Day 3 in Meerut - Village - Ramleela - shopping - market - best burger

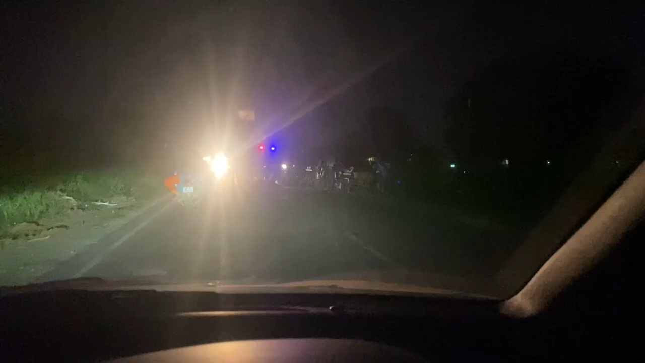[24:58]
ओ भाई, एक्सिडेंट हो गया यहाँ और बहुत भीड लग रही है,